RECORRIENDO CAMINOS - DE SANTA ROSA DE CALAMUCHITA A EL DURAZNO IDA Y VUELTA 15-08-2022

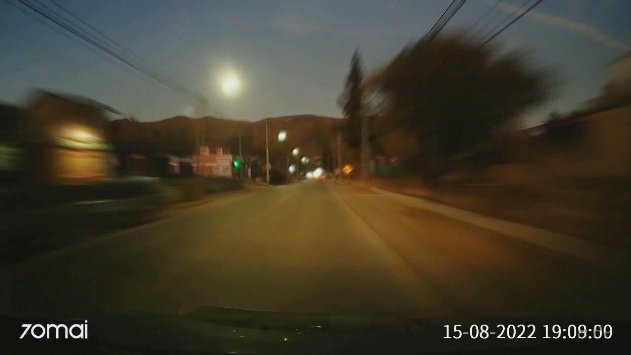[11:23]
camino que de noche no se ve nada son un peligro pero aquí el camino que nos lleva a una rosa calemuchita está de 10 bueno aquí abandonamos la ruta 228
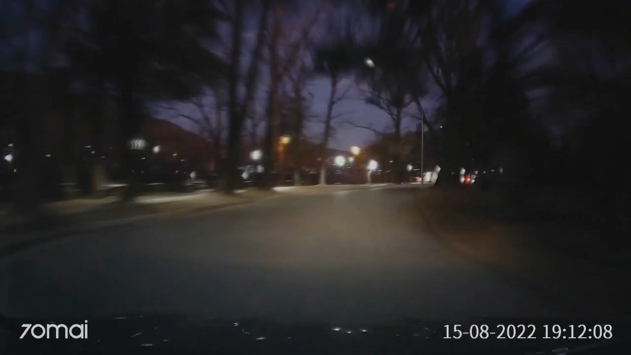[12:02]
yo los probé tan bueno y bueno y ahí tienes para comer para tomar helado para tomar un sándwiches y el camino la verdad el camino está muy bien muy empavimentado iluminado así que puedan tranquilo y bacán y acá a la vuelta tenés para ingresar al centro cierto compas y gira tu izquierda está el puente para girar al centro y si no 6 derecho y va a cruzar el otro puente de hierro que te lleva para la